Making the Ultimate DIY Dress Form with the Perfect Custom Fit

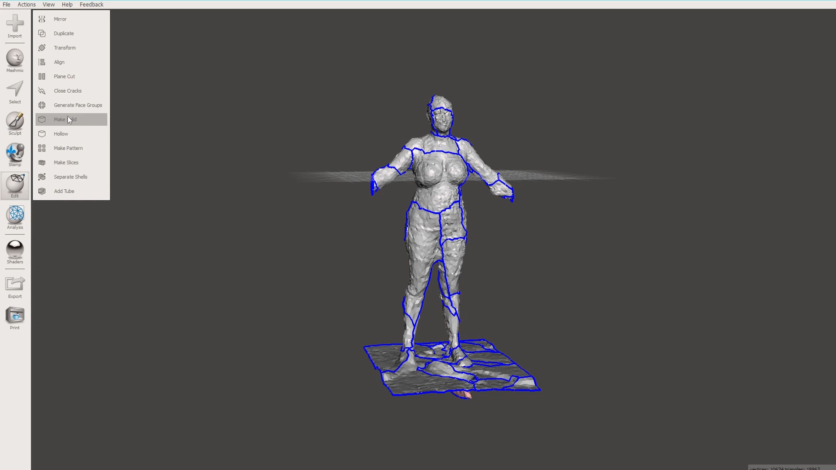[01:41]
Use the close cracks tool to make one uniform shape and then cut it down to size so that I would only have the parts that I was interested in working with.
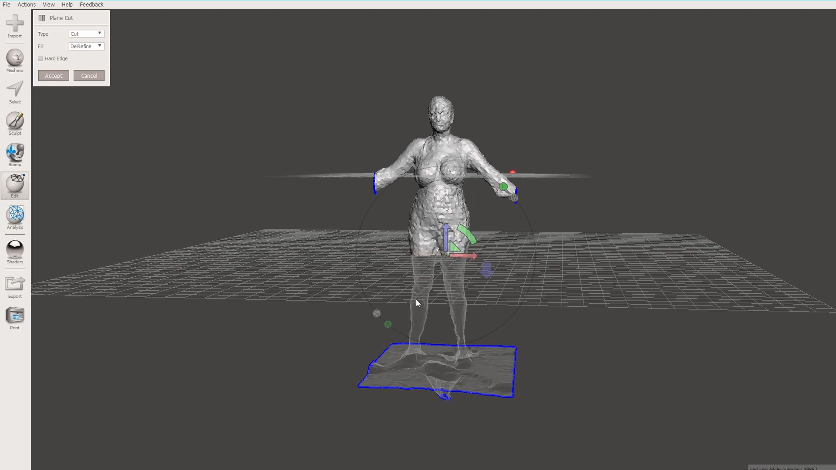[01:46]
After that I brought it into Blender and two things can be done here.